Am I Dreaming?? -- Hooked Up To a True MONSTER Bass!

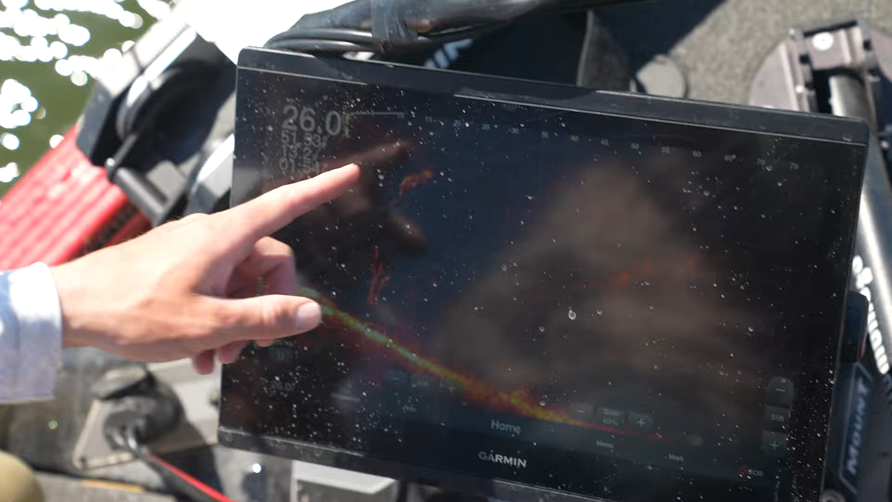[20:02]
Is that a bass? That was my A-rig. No, A-rig's out of the water, you doinker.
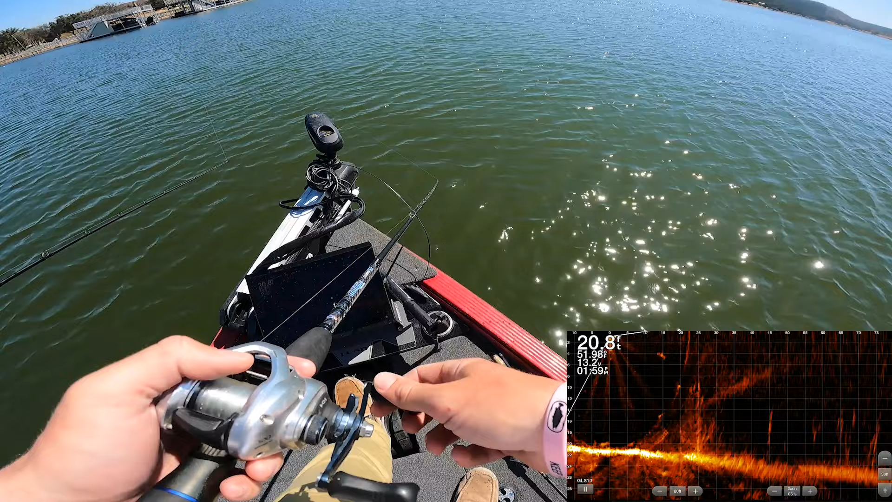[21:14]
Oh, I got him. That's gotta be a striper. If it's not a striper, it's a giant bass.
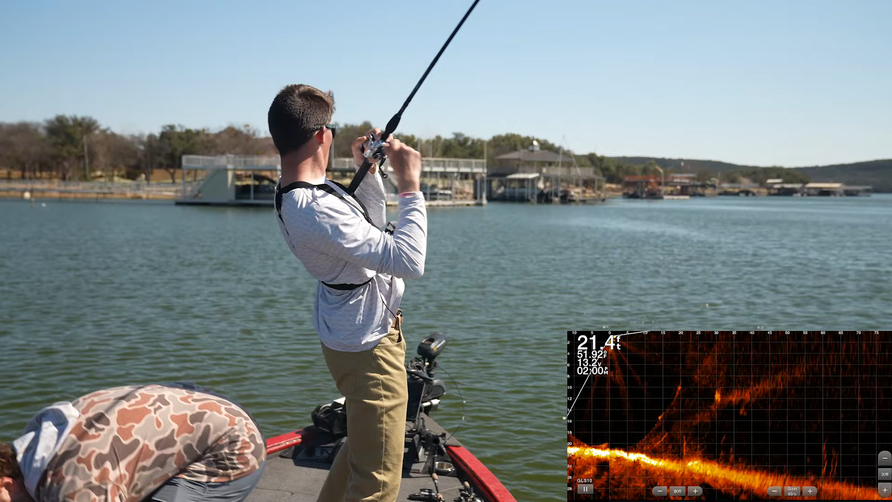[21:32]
That's a striper. It can't be a bass. There's no way it's a largemouth. No, it's a largemouth.